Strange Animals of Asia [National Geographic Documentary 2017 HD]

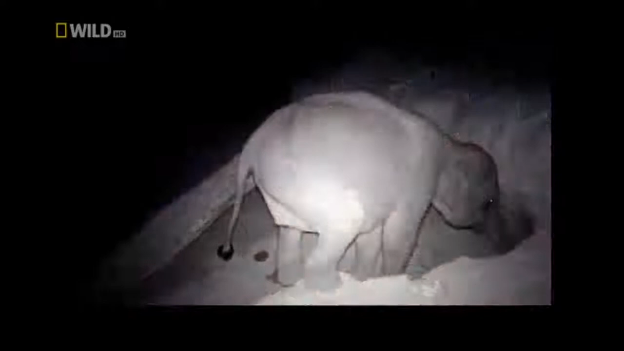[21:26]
An important dietary supplement that apparently they are not able to find elsewhere.
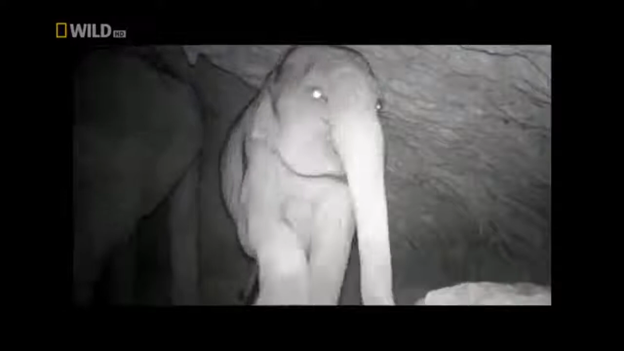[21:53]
Nervous and unprotected from attacks. Mining the cave for its life-giving salt.
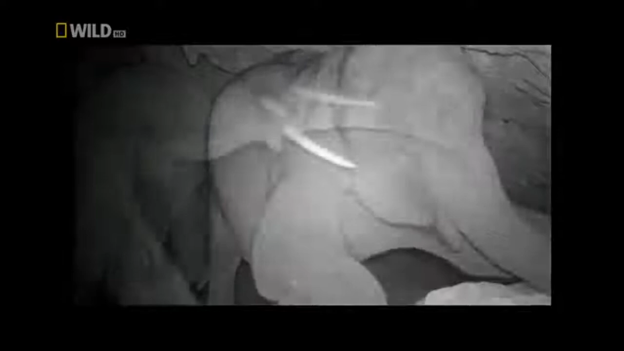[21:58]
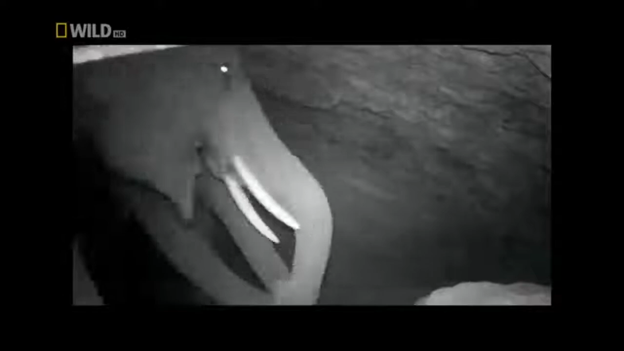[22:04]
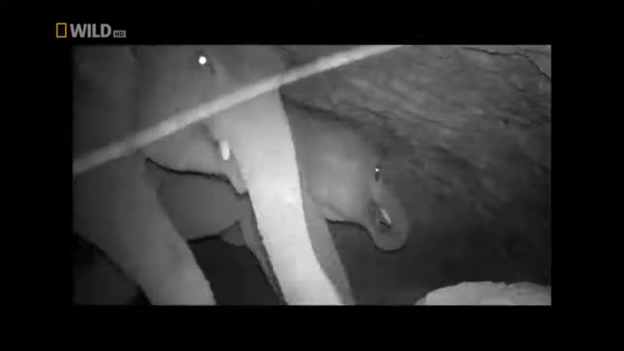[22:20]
Seems like a popular venue for elephants.
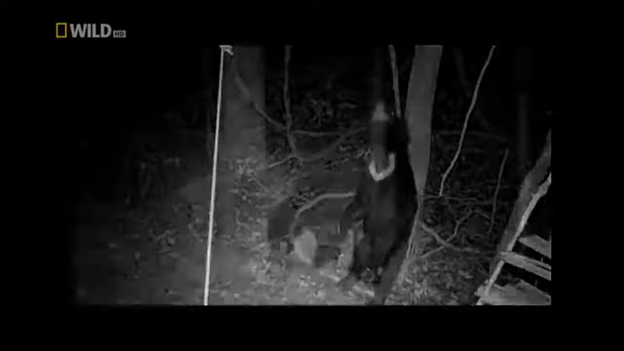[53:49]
After a night with a lot of dancing, digging,
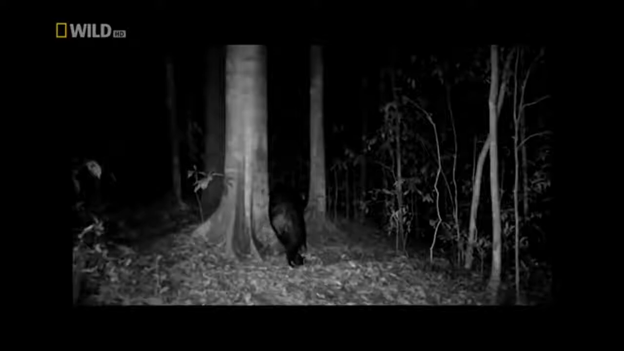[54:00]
scratching and stretching, time for a well-deserved nap.